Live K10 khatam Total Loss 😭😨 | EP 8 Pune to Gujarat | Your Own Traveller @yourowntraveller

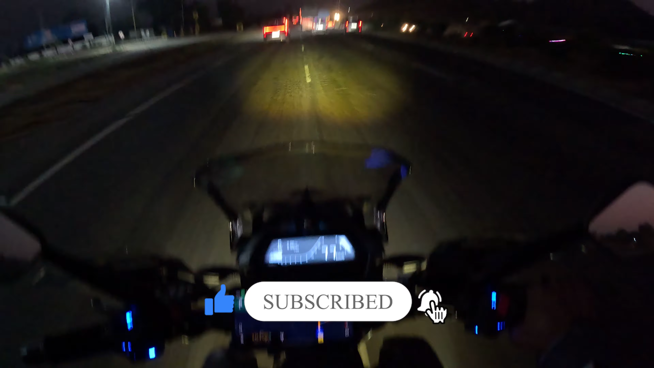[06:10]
जिसको अपने को पहुंचने में लगने वाले हैं अभी भी 7 घंटे, अप्रोक्स 6 घंटे पकड़ लो। 1 बजे के आसपास अपन पहुंच जाएंगे।
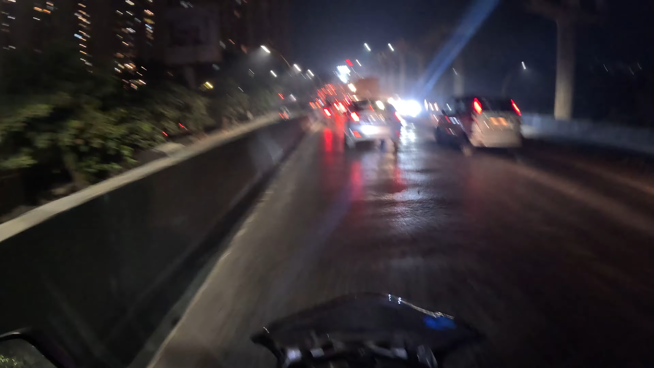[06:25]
भाई साहब, मुंबई ट्रैफिक इज गेटिंग वेरी वेरी वर्स्ट।
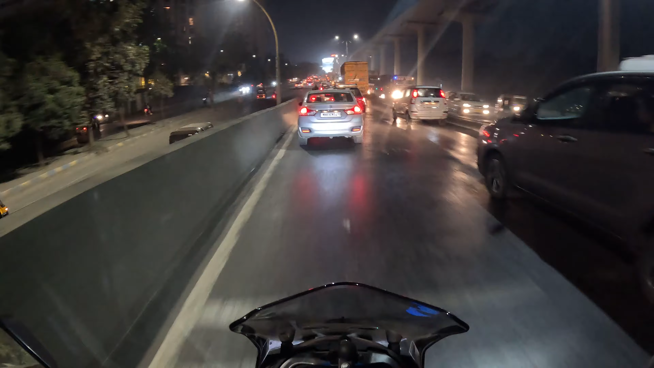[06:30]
बहुत टाइम है यार, कब निकलेंगे इस ट्रैफिक से। फाइनली आधी रात को अपन आ गए मुंबई से बाहर।
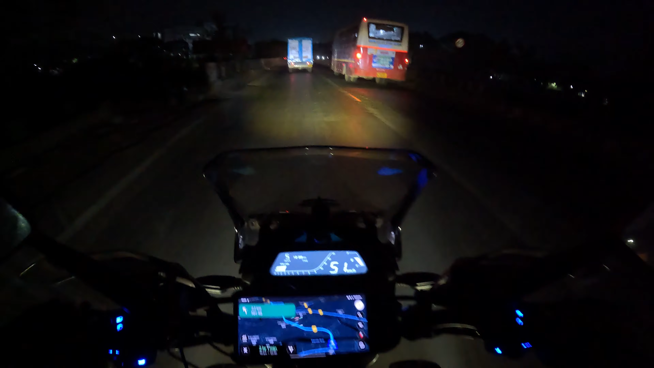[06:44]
अभी बज रहे 12:39 टू बी एग्जैक्ट, और फिर भी अपने को टाइम लगने वाला है 2 घंटे घर पे पहुंचने के लिए। किलोमीटर्स बाकी है 93 किलोमीटर्स के बाद अपन घर पे पहुंच जाएंगे। मेरे को तो कुत्तों का डर लग रहा है। क्योंकि कुत्ते साले बहुत बदमाश होते हैं।